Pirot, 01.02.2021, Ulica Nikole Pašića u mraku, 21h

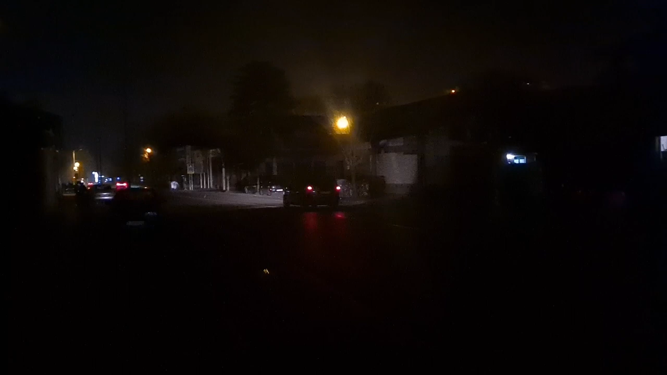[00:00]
Ovo je deo glavne ulici. Ovo je deo ulici Nikole Pašića. Od kružnog toka.
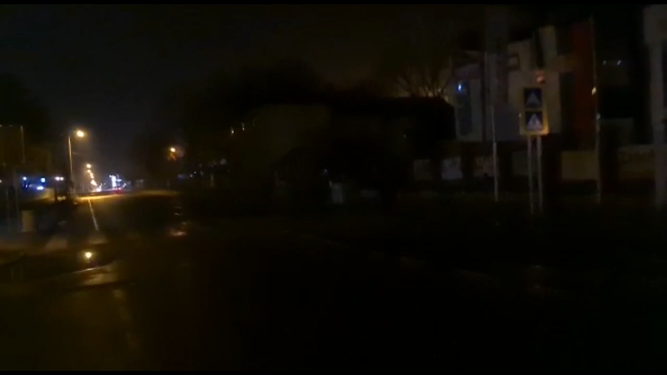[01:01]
Kažu i u kapitana Karanovićeva. Ovo je deoca u Mlekarskoj ipak imaju svetilike. Evo to je dobro. Evo ovo je dobra veste. U parku željenčku stanicu nema.
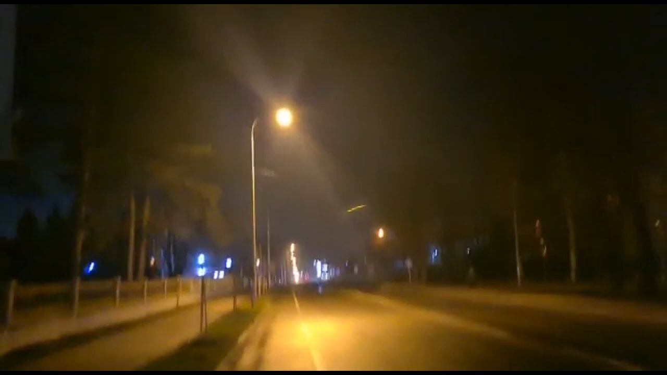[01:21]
Ali evo ova svetiljka radi. To je preko puta parka. To je dobro. Znači nešto su uspjeli da poprave. Na željenčkoj stanicu ima. A sada odavde.